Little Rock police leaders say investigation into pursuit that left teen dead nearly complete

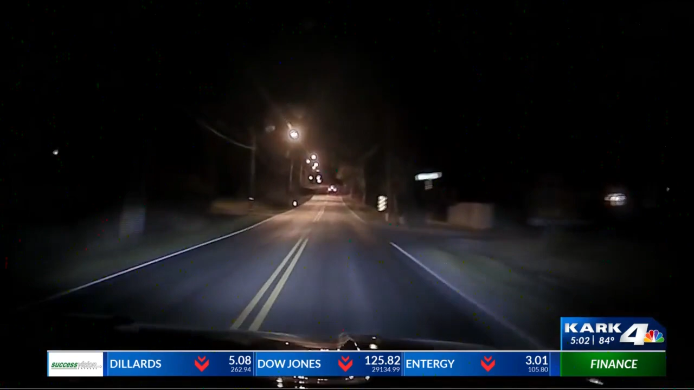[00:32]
In March of 2021, police briefly chased an SUV being driven by kids.
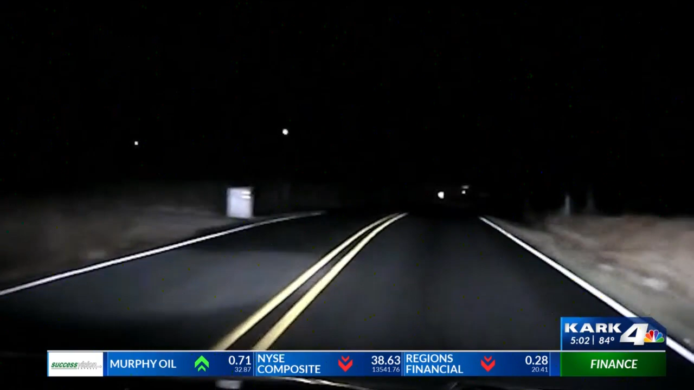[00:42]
After the pursuit was called off, an officer continued to follow the car, briefly lost sight of it, then found it upside down in a ditch. The officer has since resigned.